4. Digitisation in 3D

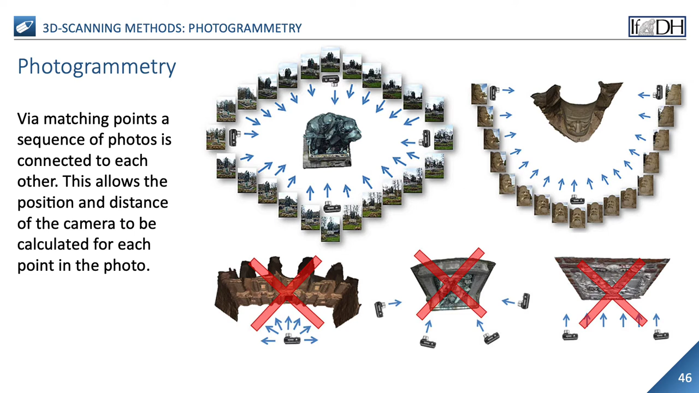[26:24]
Color information can be assigned to each vertex by extracting color information from the original images. This method is particularly well suited for objects whose color and surface design are important, since the texture for the 3D model can also be created from photos. Software with so-called multi-view stereo matching algorithms automate the matching of the reference points if enough closely overlapping photos are available.
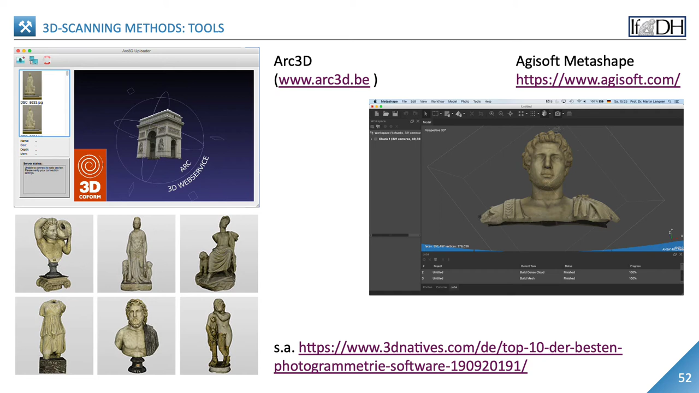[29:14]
This makes it suitable for collection objects as well as buildings, interiors and archaeological sites. Its particular strength, however, lies in the creation of almost photorealistic textures. So much for the basics. If you are interested in the algorithms behind the photographic methods, please refer to the article by Michael Zollhöfer and his colleagues, who summarize and comparatively analyze the currently most common methods of
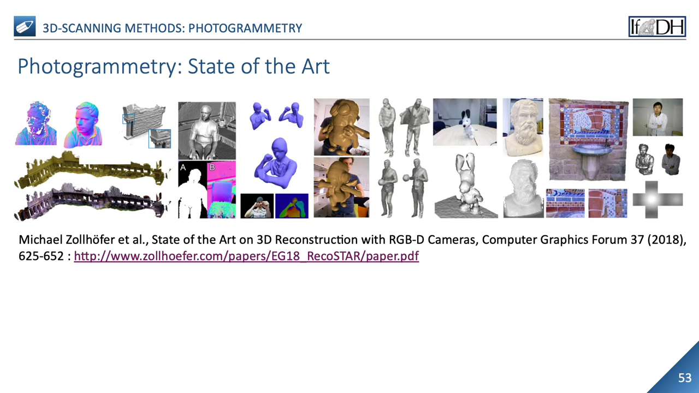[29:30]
static and dynamic 3D visualization of objects and scenes, and also address problems of color rendering and light reflection.
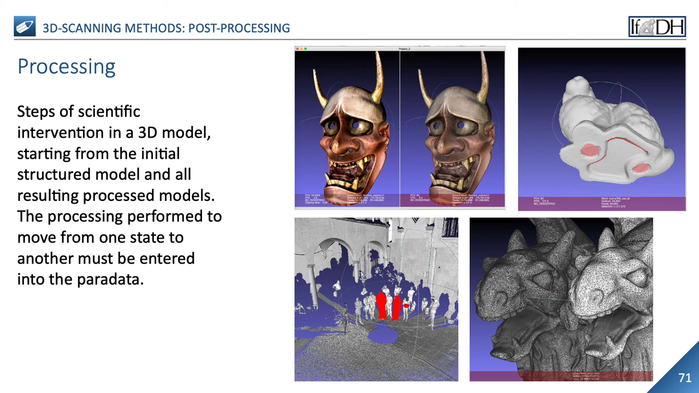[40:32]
Any processing performed to change from the one state to another must be entered into the para data. 3D data can also be enriched with information. This enrichment is an interpretation of the acquired data and is often necessary for understanding the object of study. This information can be added by coloring a part of the model or applying a texture, adding texts or filters or classifying a mesh or a subset of it.